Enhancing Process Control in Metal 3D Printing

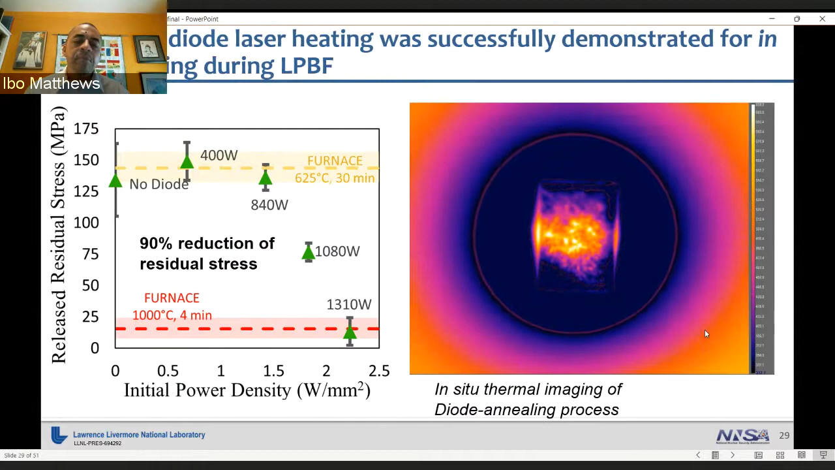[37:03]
part is slightly warmer than the other parts and by annealing the uh part before the next scan we're able to reduce stress on the order of what we will get from a furnace the other nice thing we can do with this in situ diode or this this institute annealing is instead of reducing residual stress we can use